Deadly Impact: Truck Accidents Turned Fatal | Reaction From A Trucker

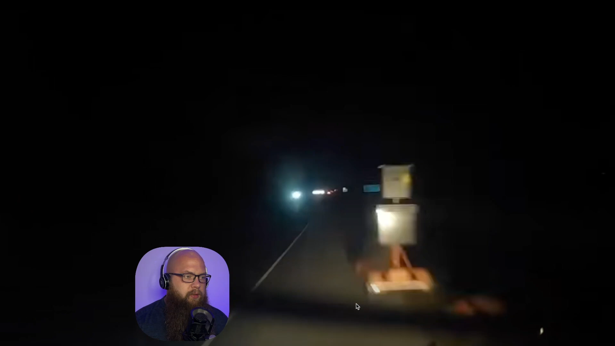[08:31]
What is going on? This guy says, "No, I won't do 55 miles an hour. Take that." All right, slow traffic. Everybody's zipping around. Brake check.
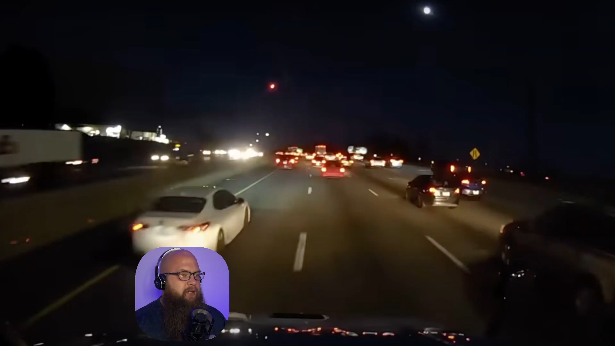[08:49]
Yeah, everybody was trying to find an out. Unfortunately, the out was right into everybody else.
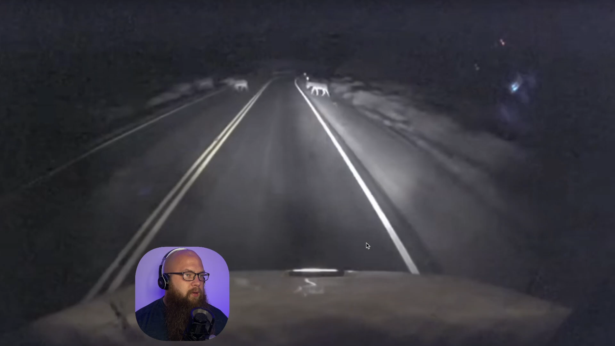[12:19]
Oh my gosh, ended up hitting a donkey. Yeah, this face is creeping me out. I'm not even gonna rewind that one back.
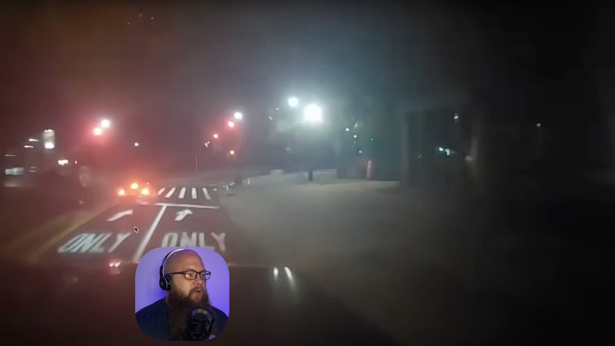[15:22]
Alright, we're turning only. Okay, there's no reason the semi-truck needed to be over there. If you're making a right-hand turn, you need to be as wide as you can. Same thing with the left-hand turn. So we're looking at these lanes like this. Either way it goes, left or right, a semi-truck should be on the widest side. So he has enough room to swing wide and turn. Same thing on the left lanes. If it's going the other way, he needs to be on the widest side. This is pretty common knowledge amongst truckers, and I don't know why they're taking up. He's jumping into this lane.
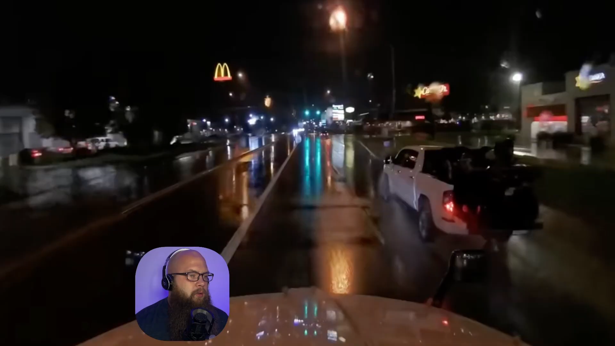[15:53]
Okay, rainy, wet conditions. We got a motorcycle in the back of this truck. Red light. They have a red light. You can see right here. This car's coming. Oh, luckily he avoided the T-bone on the car. Pay attention, folks. Red light means to stop. Green light means go. Yellow light means speed up.
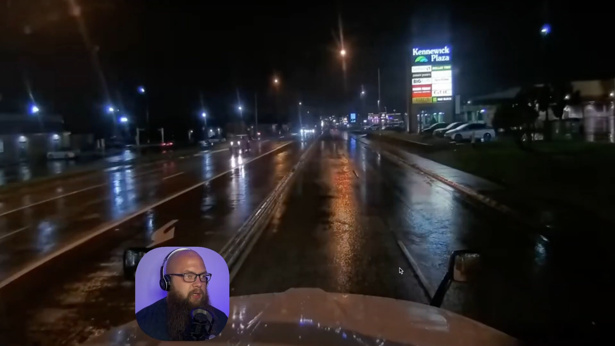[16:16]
I'm just kidding. Slow down on a yellow light. Okay, four ways on. Okay, just because you have your four ways on doesn't give you the right to do whatever the heck you want to do. Oh my goodness, ended up T-boning him right on the driver's side too. Goodness gracious. Oh no, that was in Knoxville. This is Maryville, Oak Ridge.